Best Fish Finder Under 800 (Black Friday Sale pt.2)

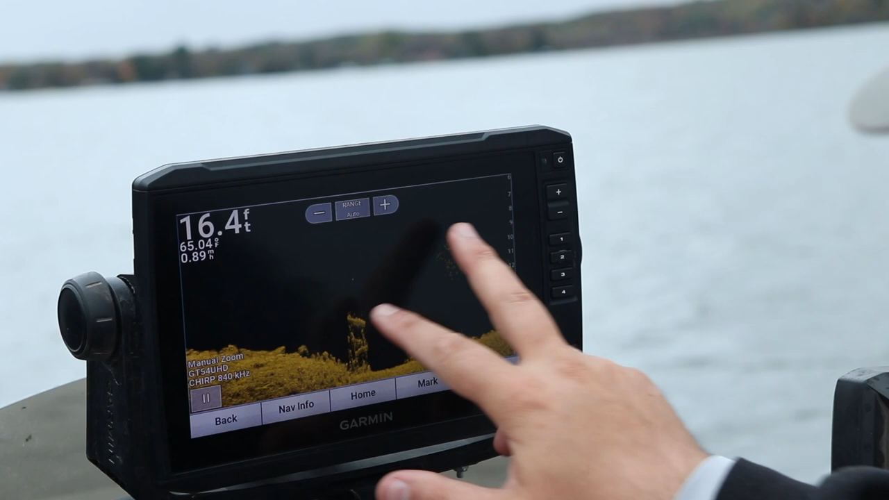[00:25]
On screen: depth 16.4 ft
So for $800 these units should have 2D traditional sonar, should have some sort of down imaging, preferably megahertz frequency down imaging.
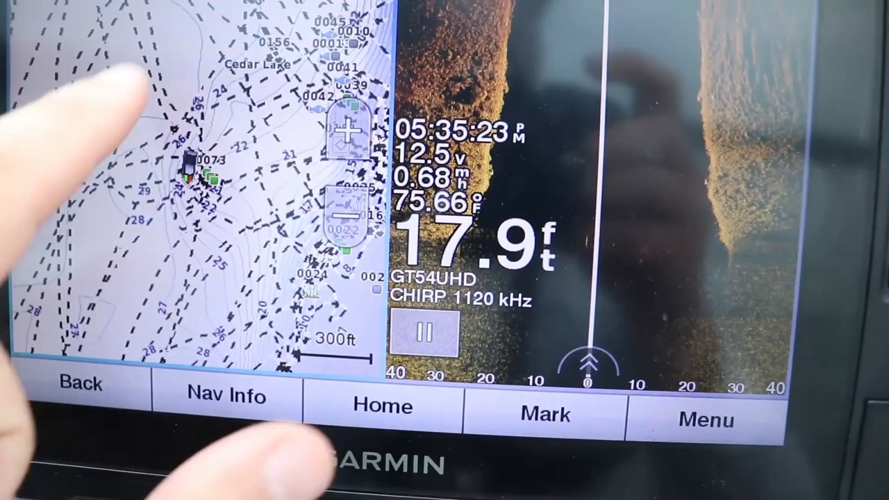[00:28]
On screen: depth 17.9 ft, water 75.66°F
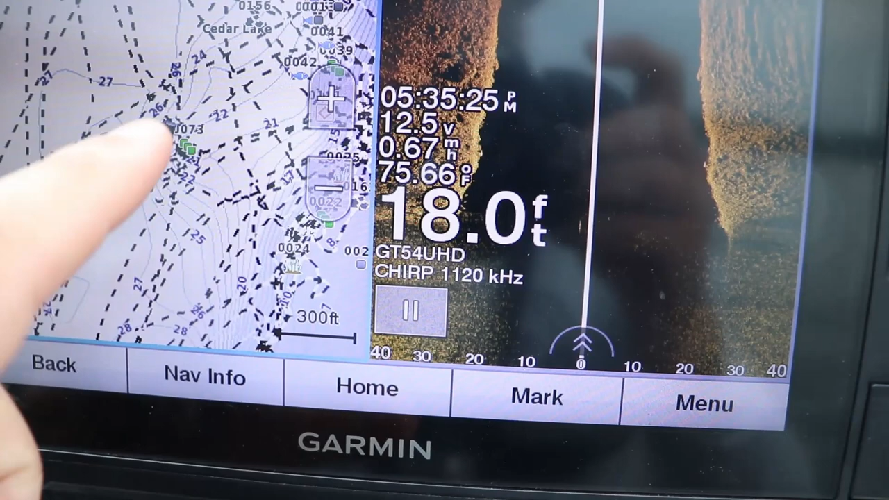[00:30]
On screen: depth 18.0 ft, water 75.66°F
Side imaging, again that megahertz frequency sometimes called mega imaging, ultra HD imaging,
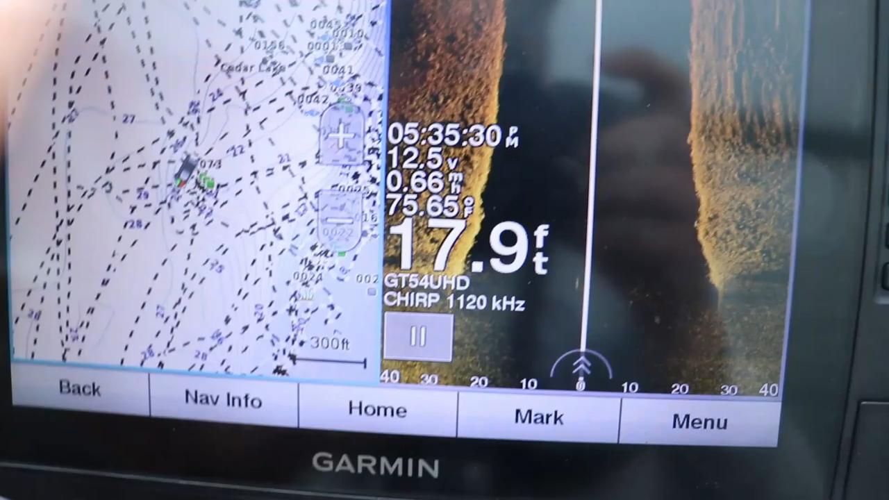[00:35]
On screen: depth 17.9 ft, water 75.65°F
or HDS live which is the live imaging is what Lorenz calls it. It should have that. It should have a built-in mapping system.
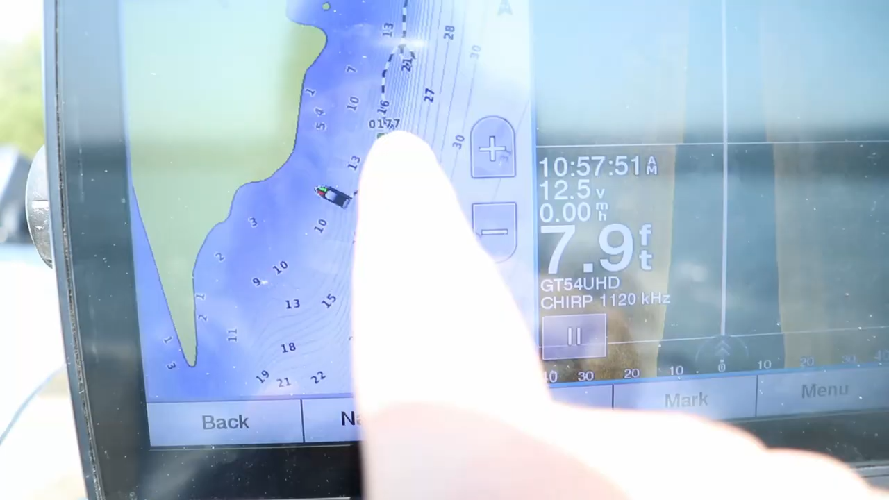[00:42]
On screen: depth 7.9 ft
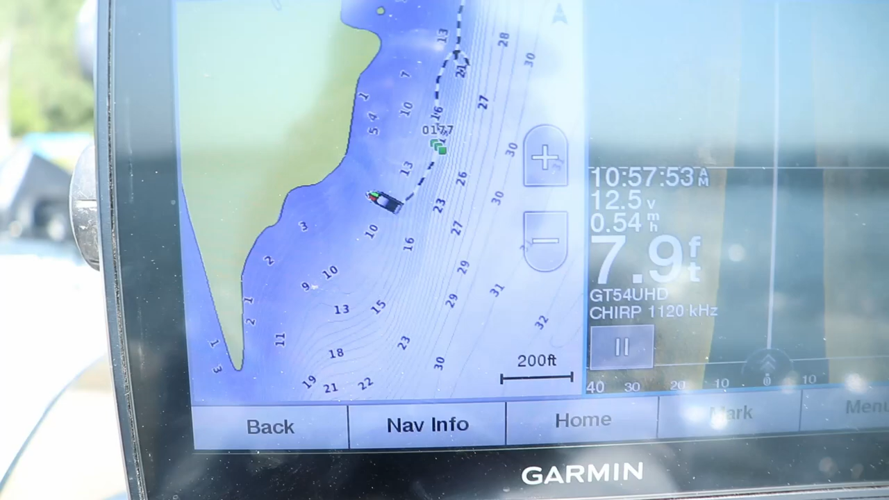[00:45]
On screen: depth 7.9 ft
It should also have an SD card slot to accept either more maps or be able to update to newer maps.
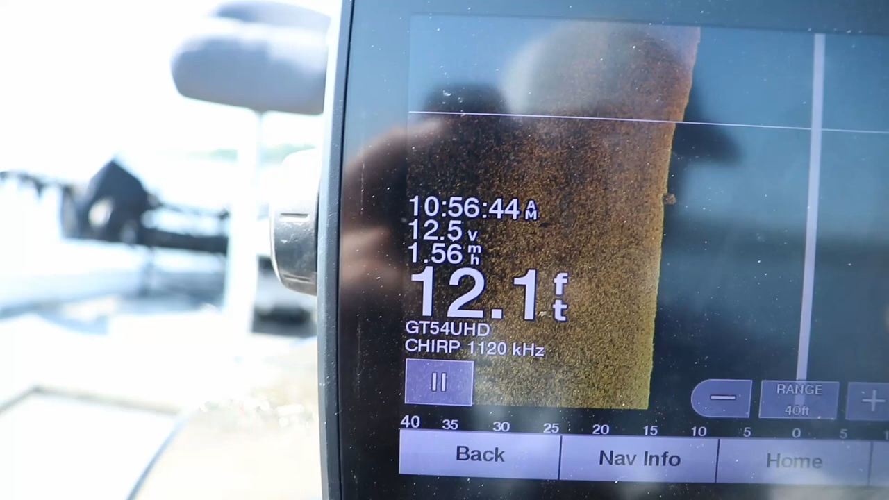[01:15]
On screen: depth 12.1 ft
Preferably they would be touchscreen as well but that's probably just a bonus feature.
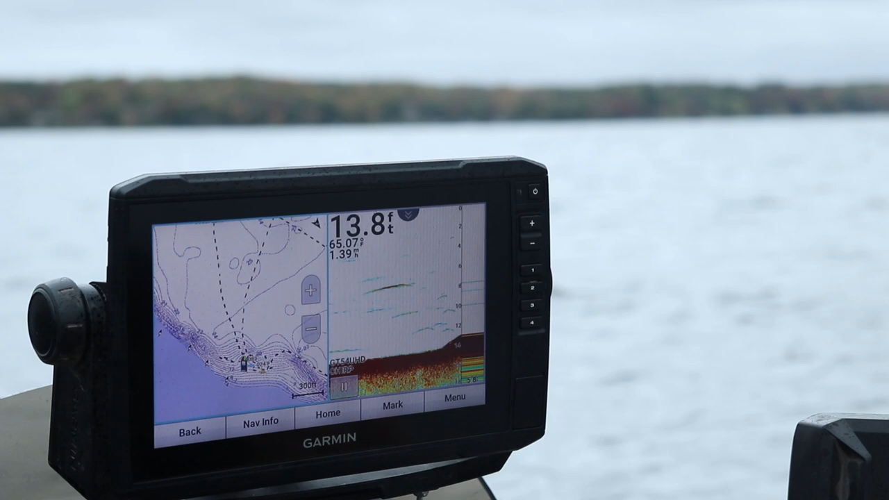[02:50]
On screen: depth 13.8 ft
This unit comes with a GT56 transducer which is the UHD transducer.
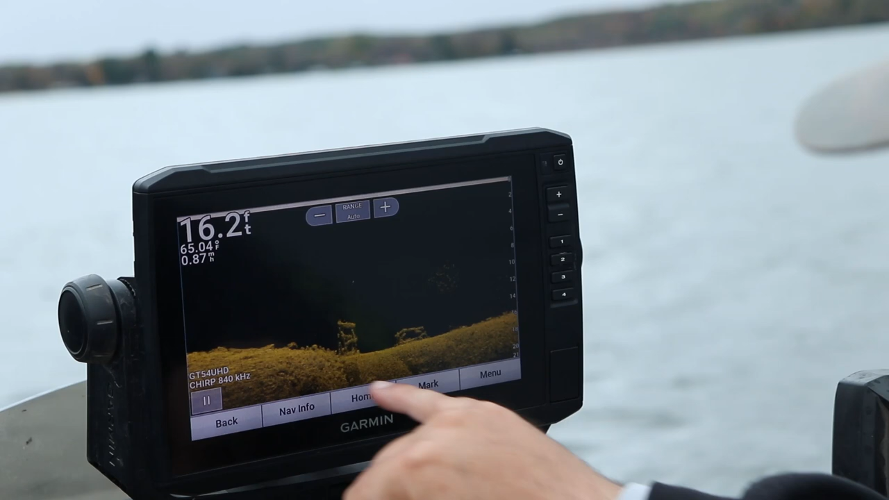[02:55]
On screen: depth 16.2 ft
It comes with 1.12 megahertz
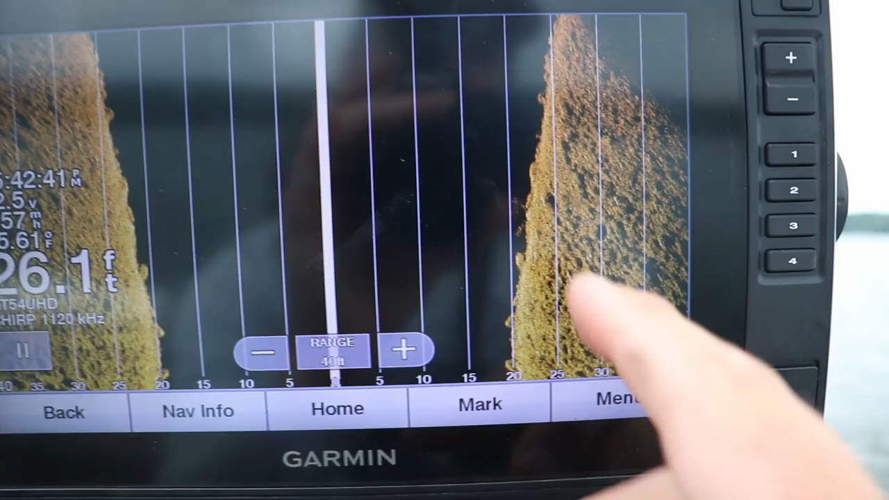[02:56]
On screen: depth 26.1 ft
frequency for both their down view and their side view giving that crisp clear picture.
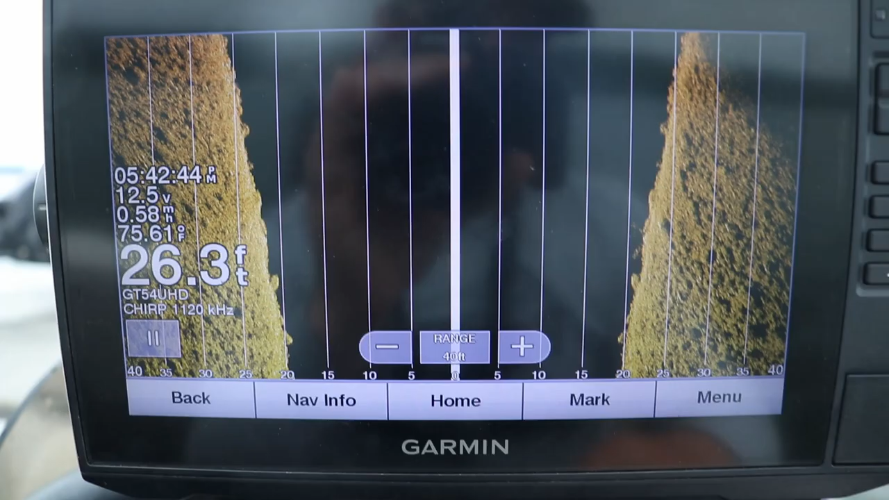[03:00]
On screen: depth 26.3 ft, water 75.61°F
It is touchscreen, seven inch touchscreen. It's compatible with a Garmin force trolling motor wirelessly.